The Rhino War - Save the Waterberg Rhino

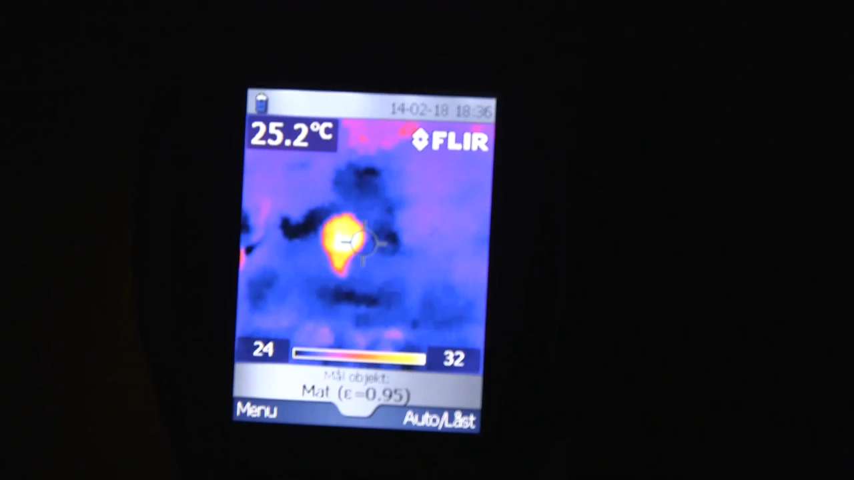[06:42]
On screen: spot 25.2°C
A bit more high-tech equipment, like night vision cameras, thermal cameras,
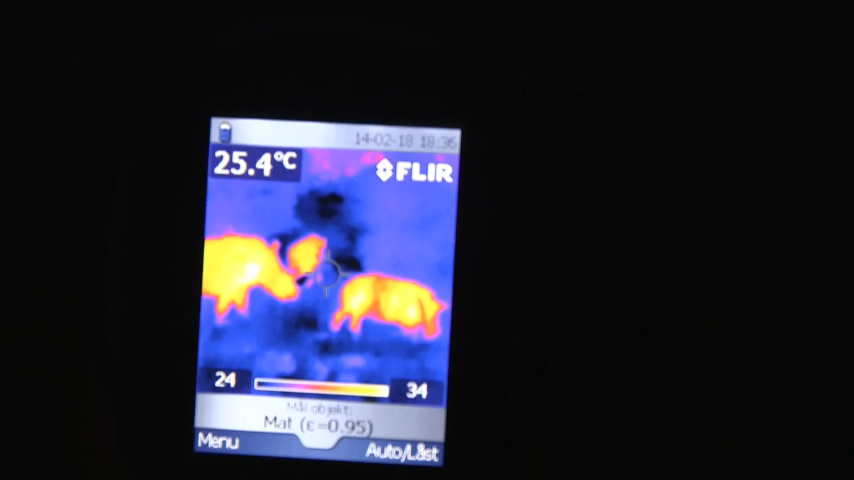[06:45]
On screen: spot 25.4°C
to see at night, because the poachers, they love the night.